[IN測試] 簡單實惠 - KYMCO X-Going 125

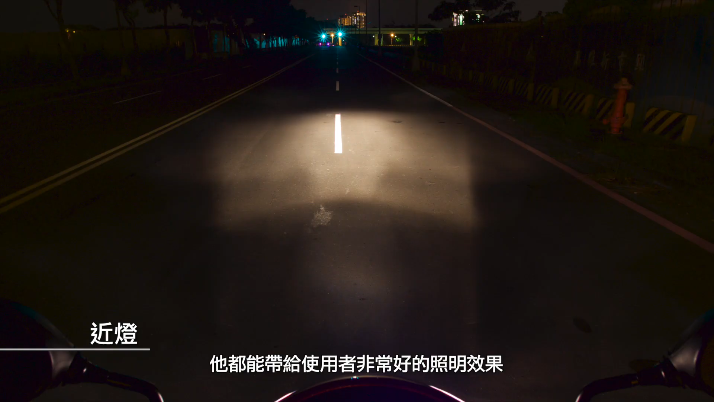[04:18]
能帶給使用者非常好的照明效果前後的方向燈採用的都是一般的